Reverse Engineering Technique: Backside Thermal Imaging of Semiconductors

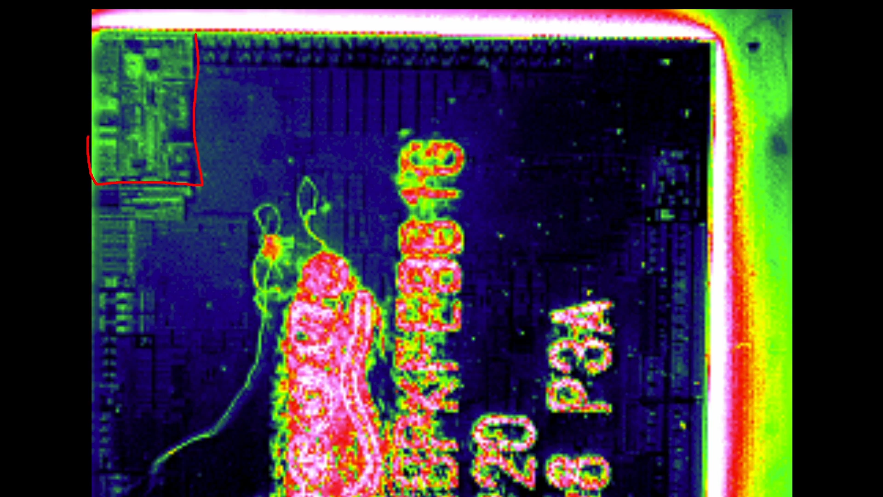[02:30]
And that's kind of neat. So, for example, this block here is almost certainly a serial deserializer, high-speed links, for example. The edges of the die almost always are the actual I.O.
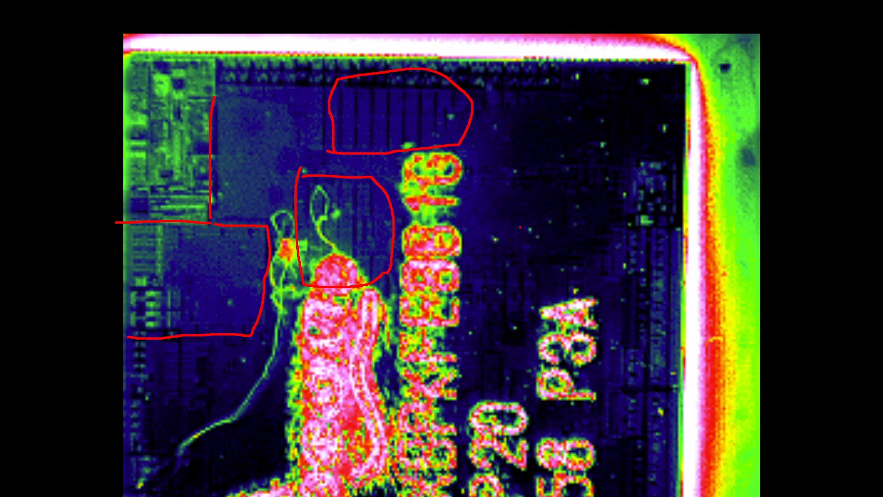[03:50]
But still, you get a good idea of what sits structure underneath the actual silicon without tearing it apart. Okay, so here's another video.
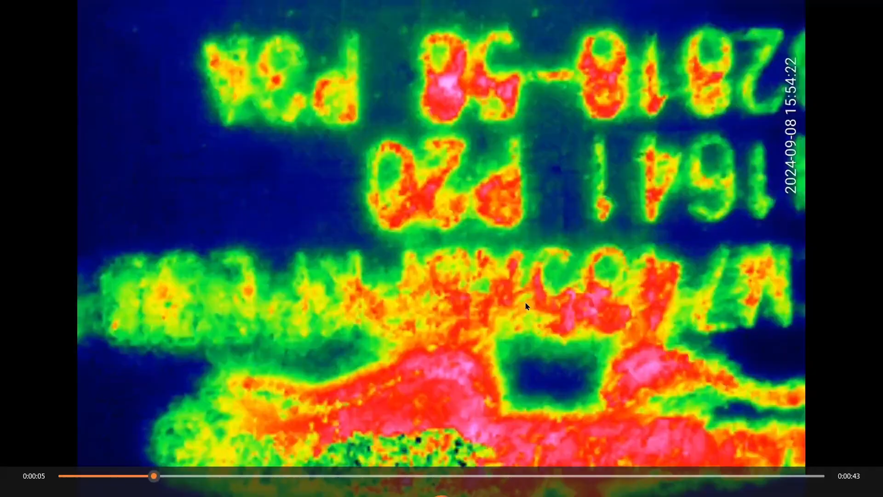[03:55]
You can see below the numbers 3 and 5 there's a slight pulsing and then it sort of resorts and resets.
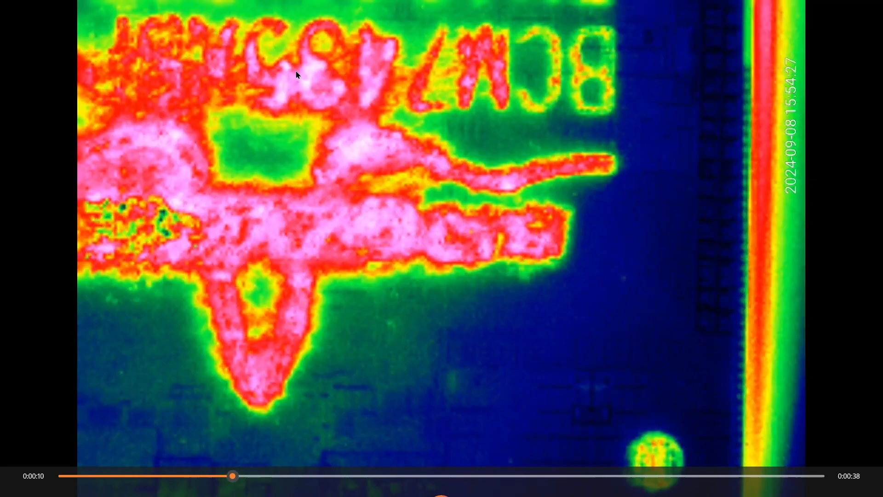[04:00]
I think the chip actually gets boot locked or something or it's just going through the boot loader. It sort of heats up here and then it goes into a short boot.
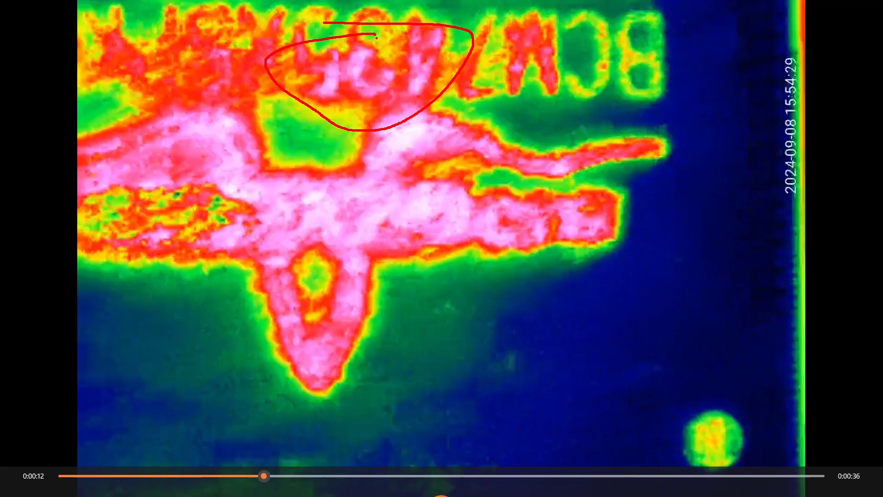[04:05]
I suspect it might have triggered something on the set-top box where you open it up.
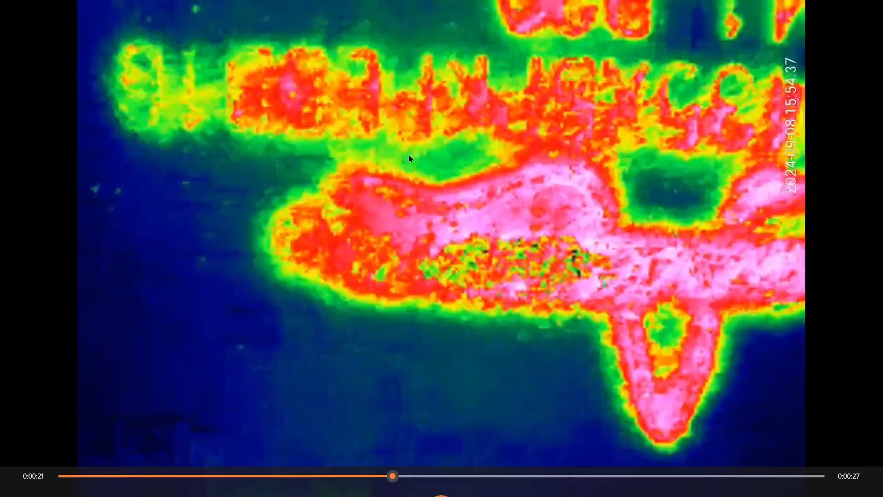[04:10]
It's probably in some sort of security warning mode.
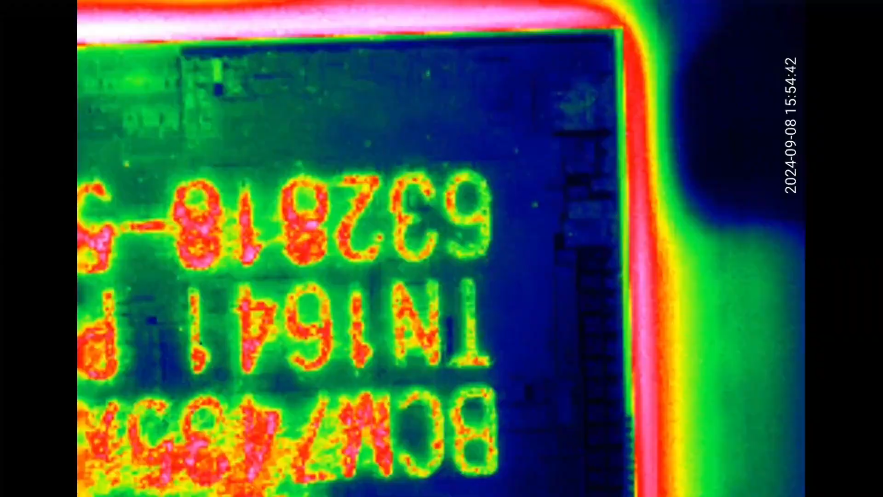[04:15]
However, had it gone further in the boot, we would have seen more of the parts wake up and then come in.
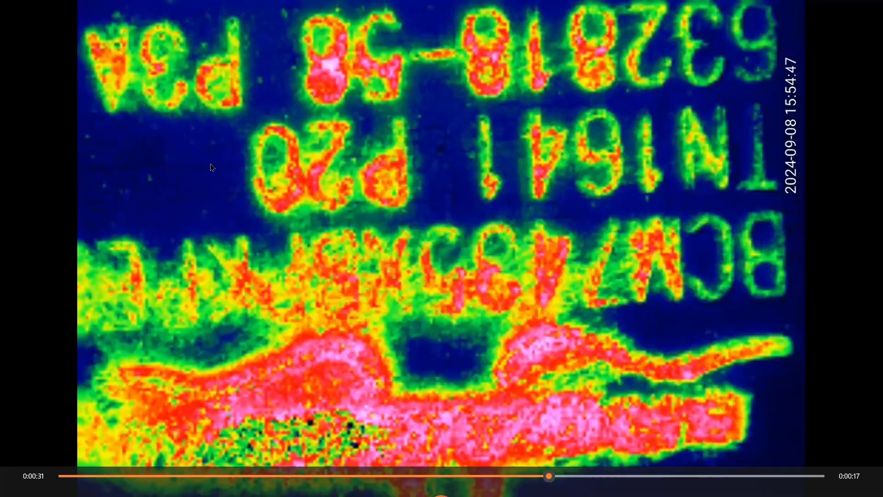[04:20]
And so there you go, you can sort of see it sort of pulsing away in the middle. This is actually something that's very helpful if you have a dead piece of silicon.
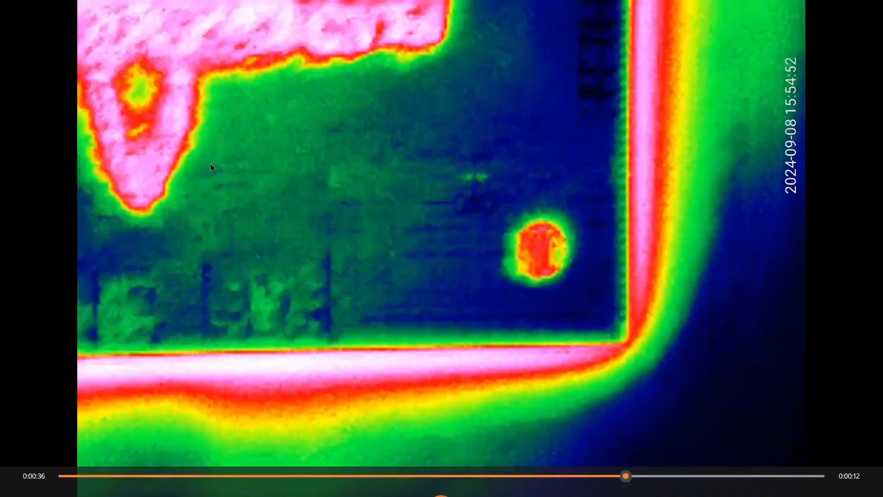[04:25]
Even the fact that the silicon is where it's blinking away,
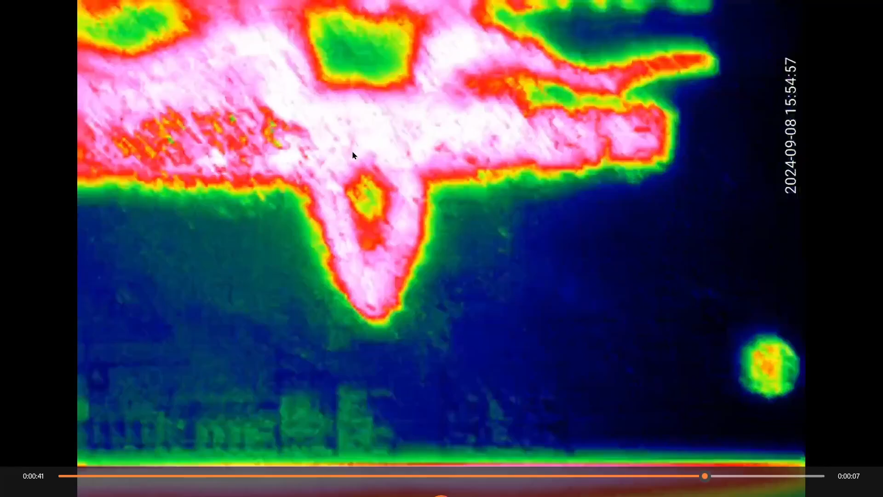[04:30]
I can give you some indication of where it's getting locked up on the assembly.